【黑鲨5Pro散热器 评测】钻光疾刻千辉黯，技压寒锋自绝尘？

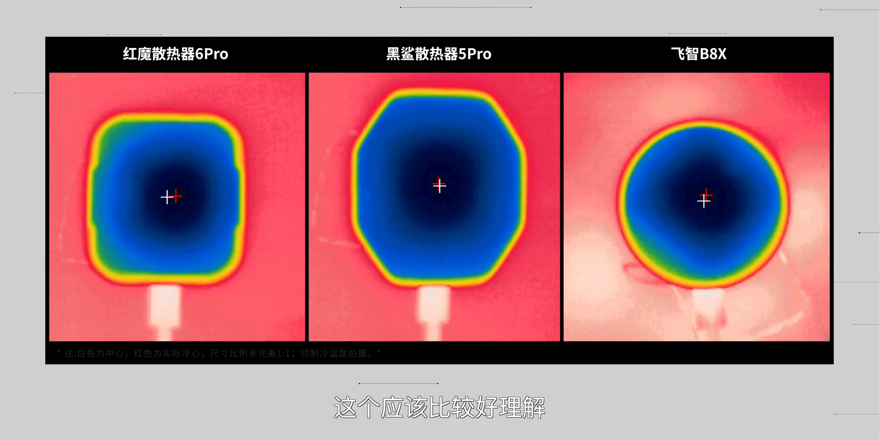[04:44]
应该比较好理解白色十字是冷面中心红色是最冷点虽然没啥求用但站在强迫症角度两者应当始终重合磁吸相较前作没有变化立像
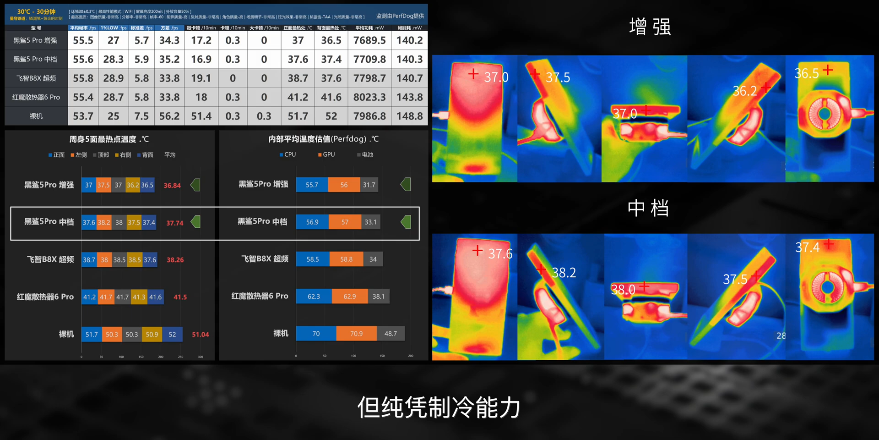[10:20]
5后摩执是缩了50度可以说前两位实际使用中最高挡位对抗环境温度的能力大致差不多有意思的是尽管黑砂中挡位这方面不比高挡但纯屏制冷能力愣是直接吞掉了缩幅仍旧打出了不俗的实际效果可倒是再次印证了正常情况下确实只开到中挡就可以足够照得住